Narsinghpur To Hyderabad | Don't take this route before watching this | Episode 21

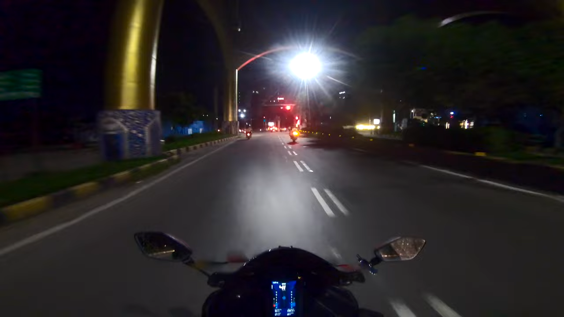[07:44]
हाईटेक सिटी में और यहाँ से हम लोग मुड़ेंगे टूवर्ड्स गाचीबौली।
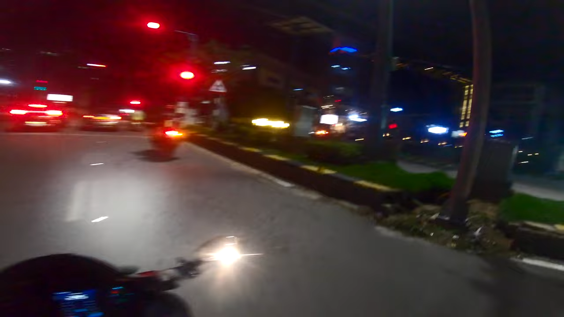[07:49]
ये एरिया थोड़ा सा अच्छा आता है।
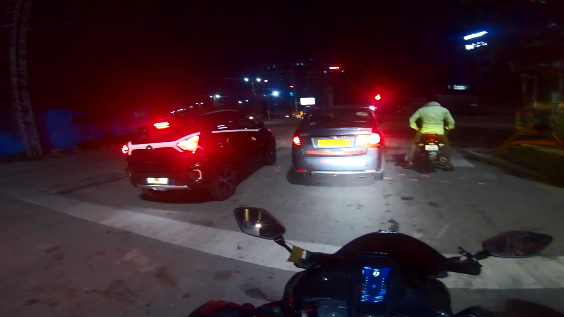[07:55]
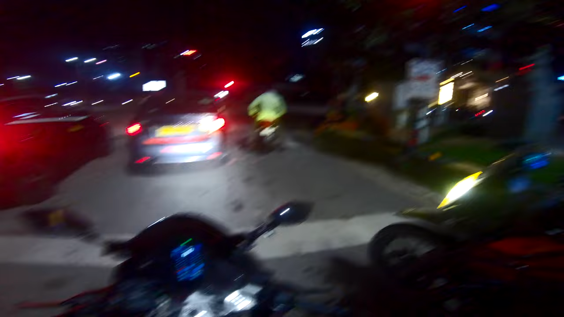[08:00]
टाइम हो चुका है, हाँ टाइम हो चुका है 10:07 और फ्यूल रेंज दिखा रहा है